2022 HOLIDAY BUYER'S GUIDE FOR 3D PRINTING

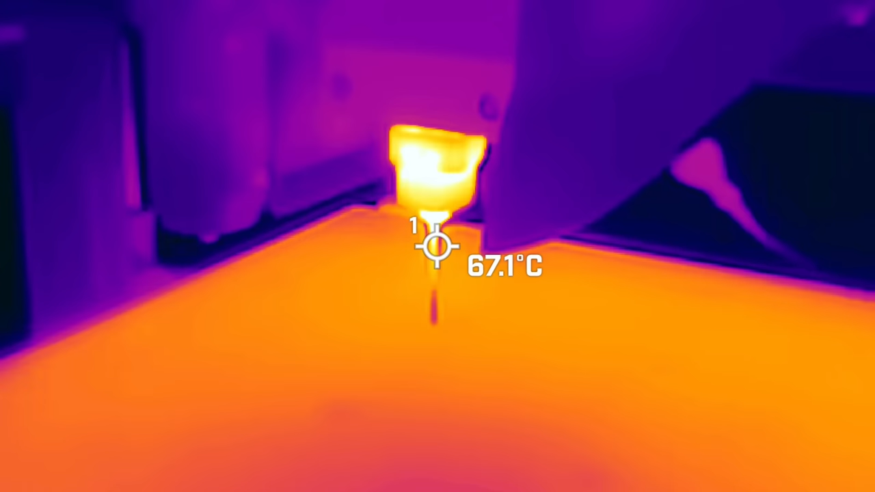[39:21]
On screen: spot 67.1°C
So this is the FLIR 1. I bought this a while ago but it's still one of the best on the market. I'd recommend the FLIR 1 Pro.
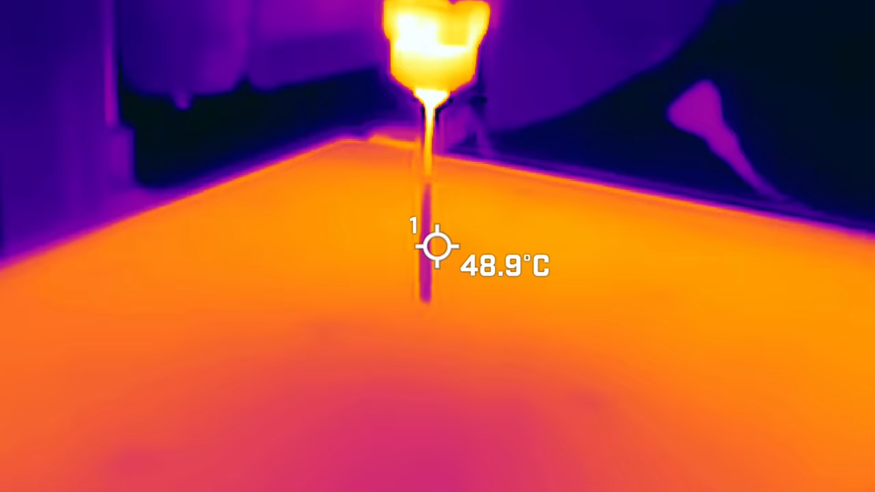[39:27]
On screen: spot 48.9°C
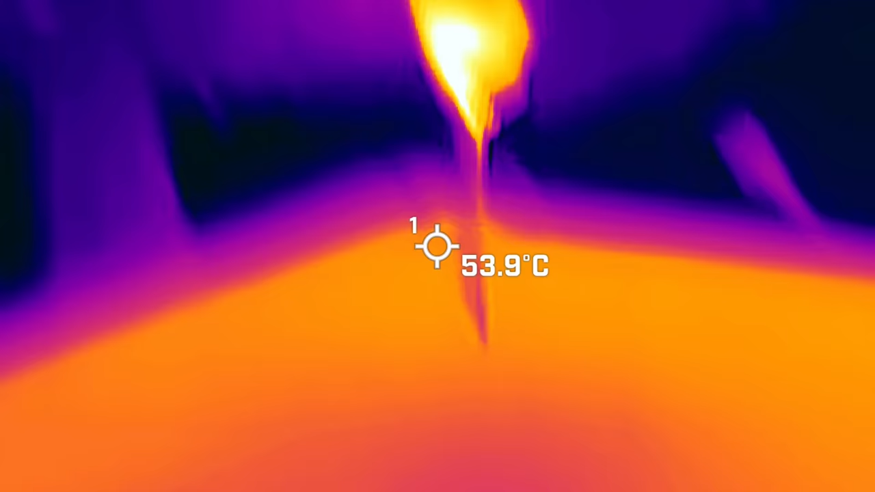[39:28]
On screen: spot 53.9°C
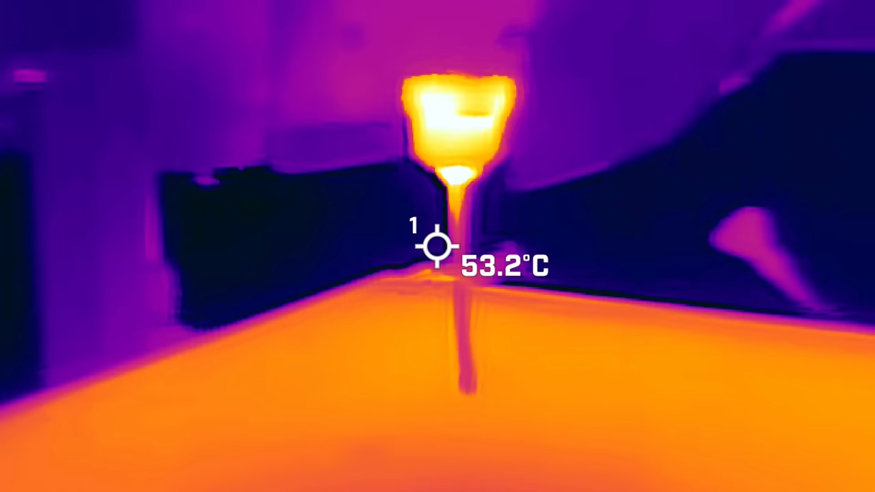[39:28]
On screen: spot 53.2°C
The nice thing about it is it's got a higher resolution thermal image which really helps you see what's going on.
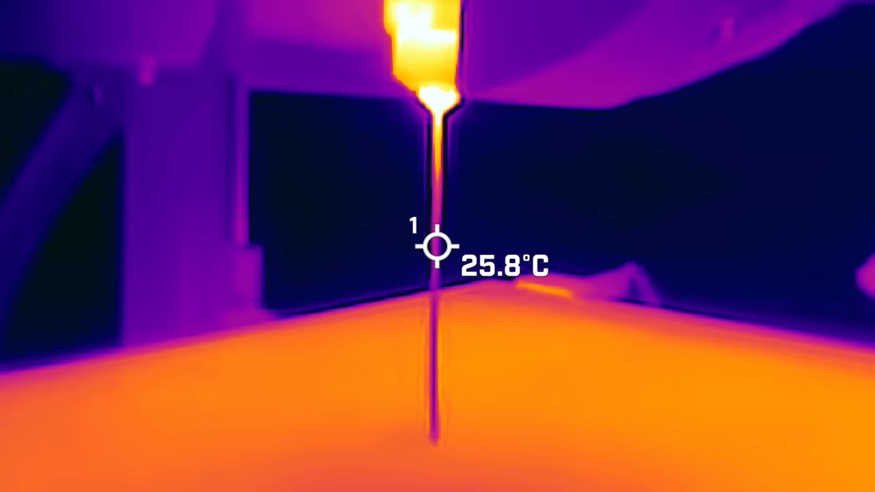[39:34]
On screen: spot 25.8°C
I mean some of these low resolution thermal cameras it looks like you're just like looking at a blurry blob of jello you can't really tell what you're looking at.
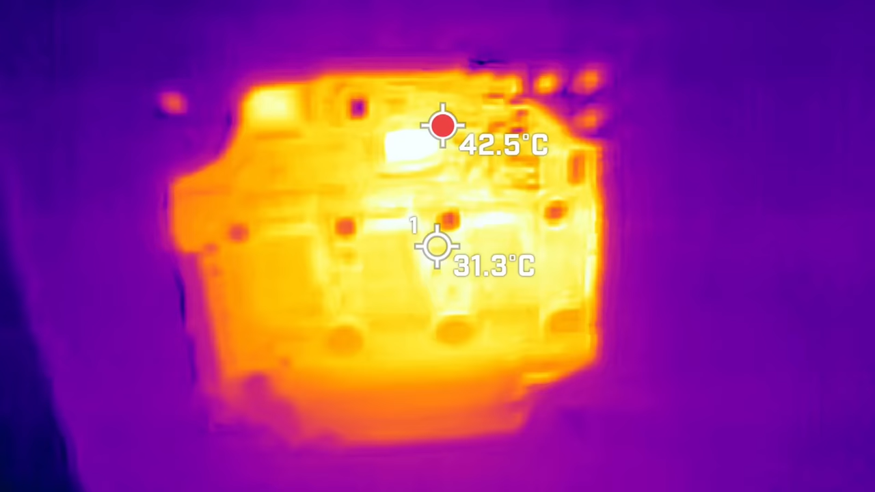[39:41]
On screen: spot 31.3°C, max 42.5°C
With this one it's got sufficient resolution to see exactly what's
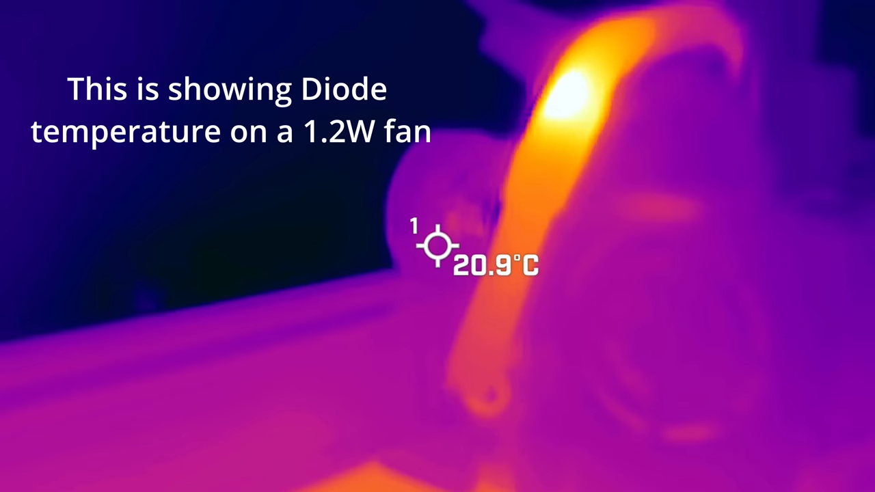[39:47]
On screen: spot 20.9°C
is too hot and what part of your 3D print is getting cooled off.